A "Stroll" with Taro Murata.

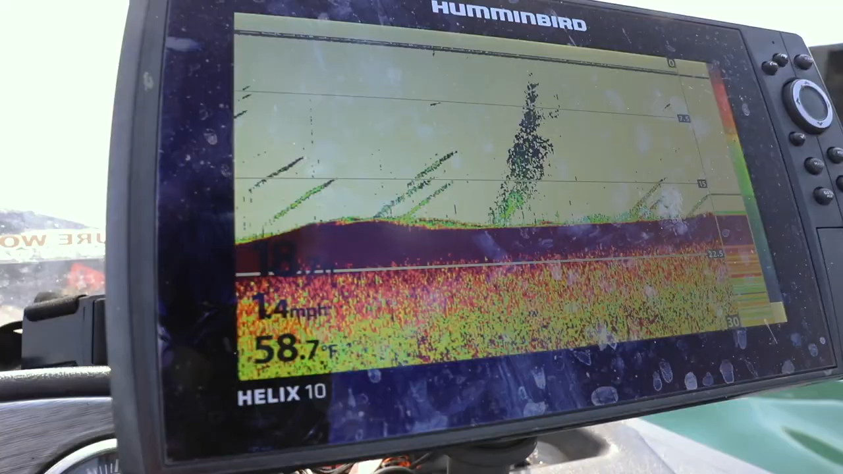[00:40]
On screen: water 58.7°F
You're marking fish were they big pike probably were they salmon probably.